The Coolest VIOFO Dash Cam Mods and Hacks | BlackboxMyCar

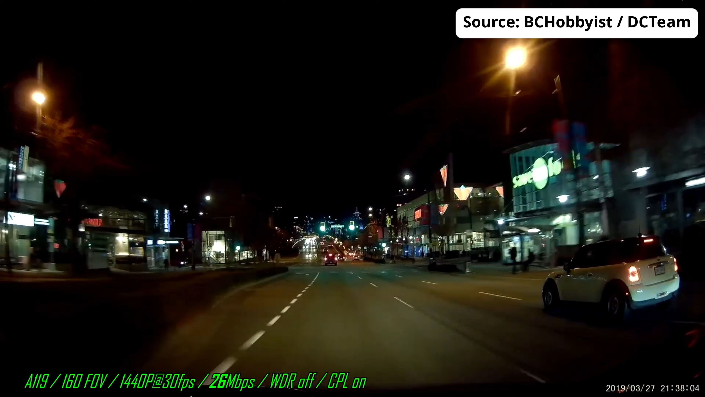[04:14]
They've modded cameras like the A119, A119 Pro, A119S,
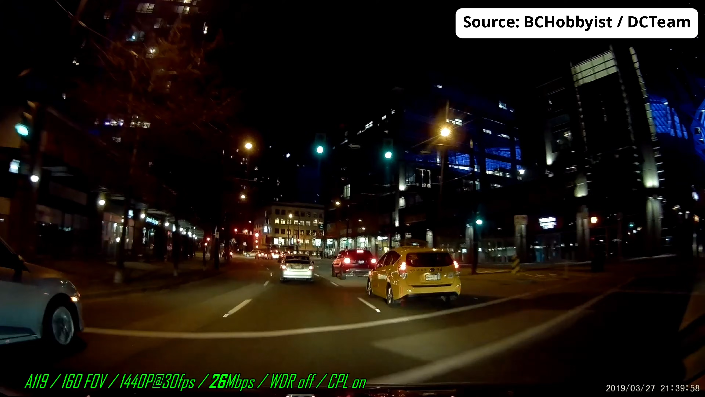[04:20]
and the A129 Dual,
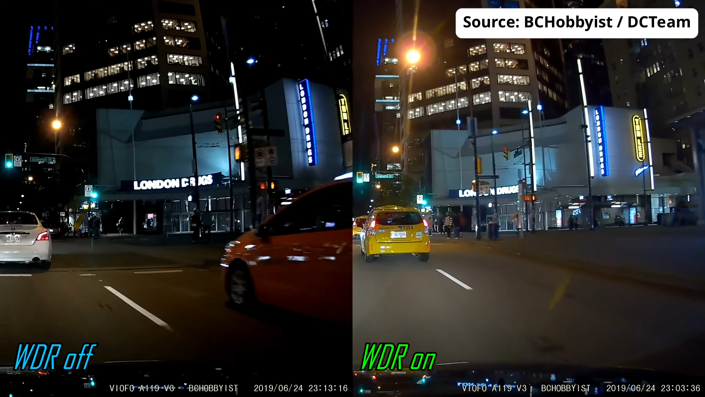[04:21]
bringing impressive upgrades like better license plate clarity at a distance and reduced motion blur for smoother footage at high speeds.